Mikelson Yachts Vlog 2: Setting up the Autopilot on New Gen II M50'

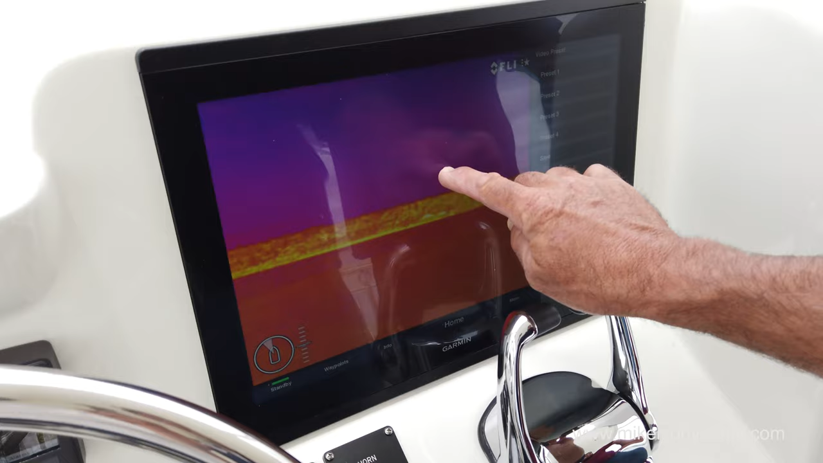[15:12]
Okay, we go back. Is this the gimbal clear camera?
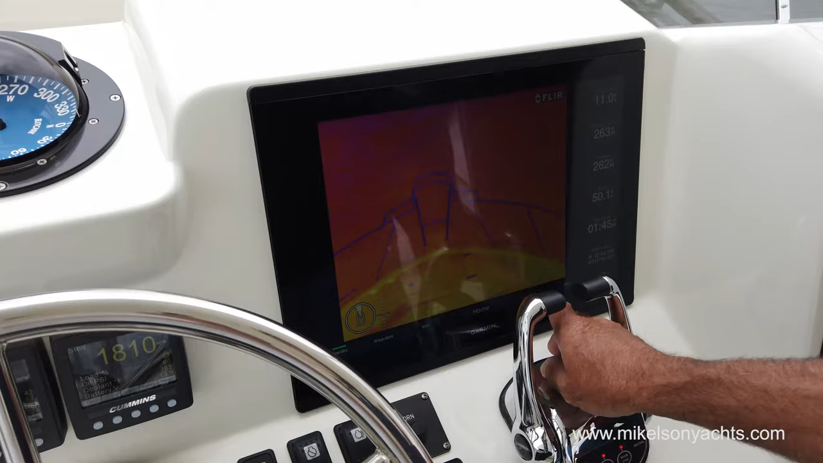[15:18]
No. And then so we hit home on that, watch.
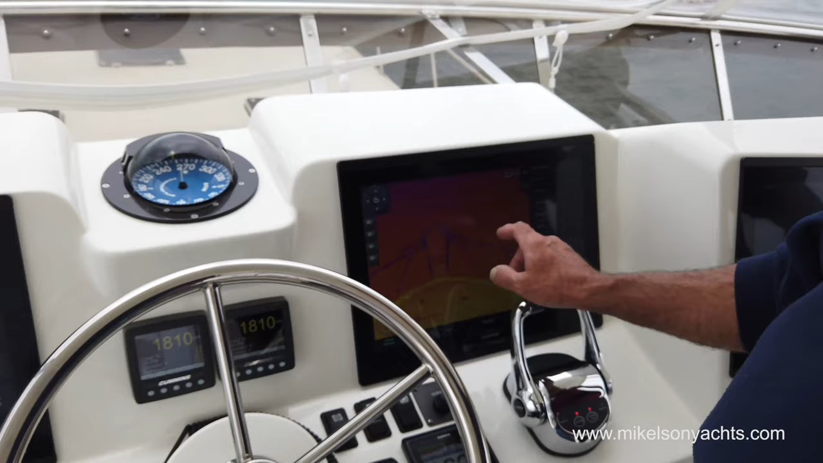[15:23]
We hit home and it just goes right there. That's cool. Spend time on to go home.
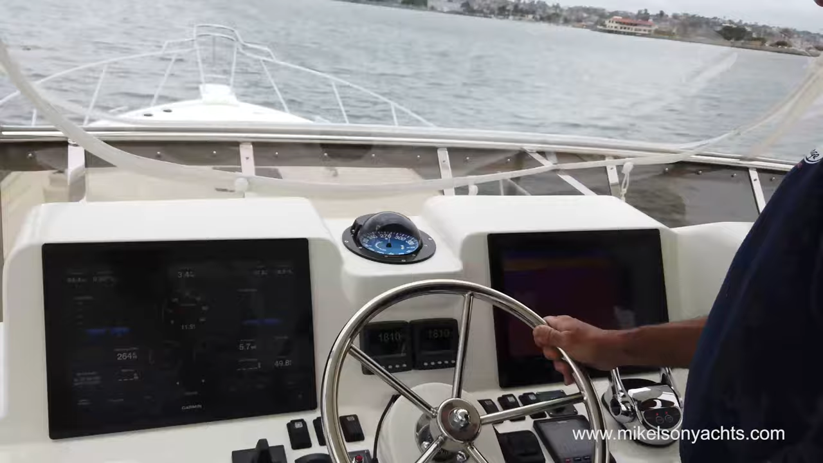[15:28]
That's pretty cool. It's nice. So let's look at our engine room real quick.
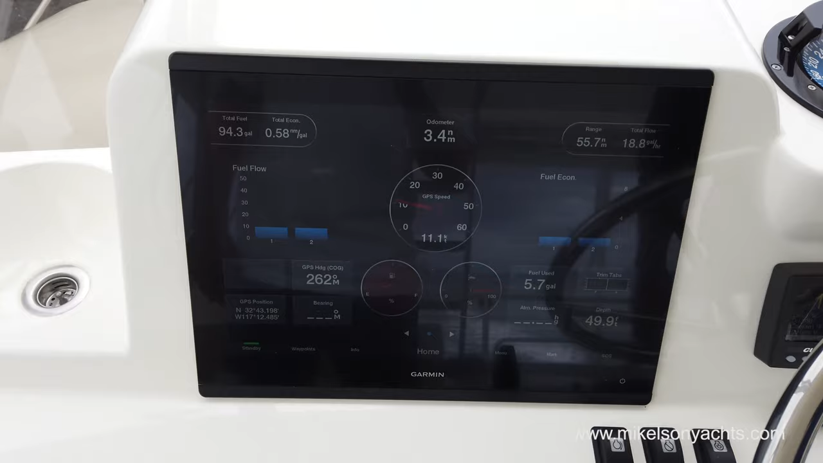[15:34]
Have our RPMs and fuel burn stuff there.
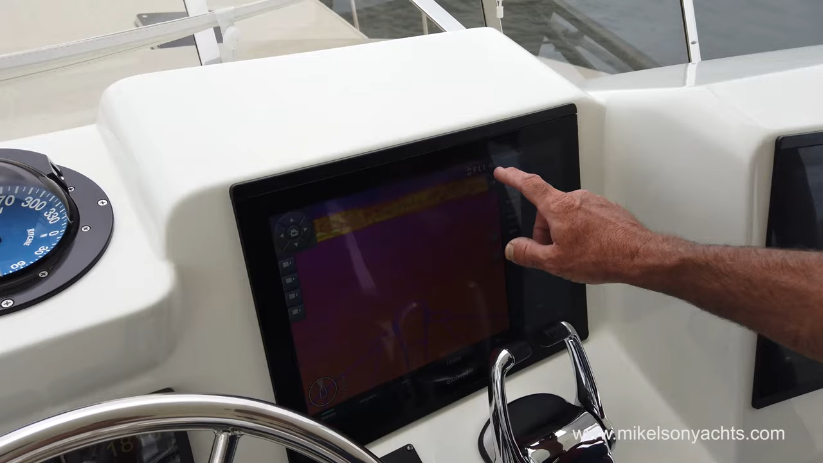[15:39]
Source. Alright, let's look in the engine room forward.